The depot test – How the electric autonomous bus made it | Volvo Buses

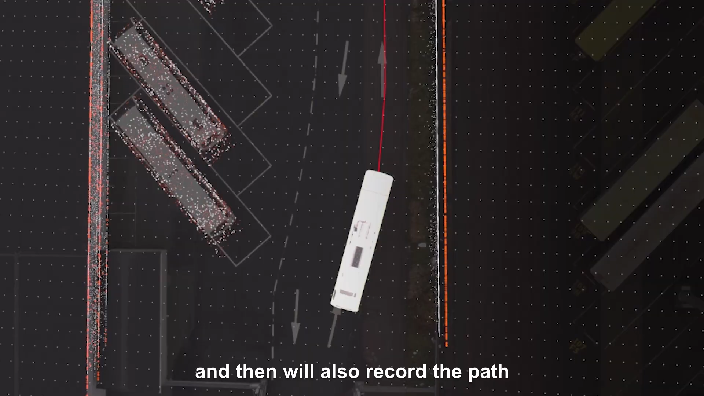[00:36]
The engineers today will first of all create a map over the depot and then we also record the path that we're going to execute during the different scenarios.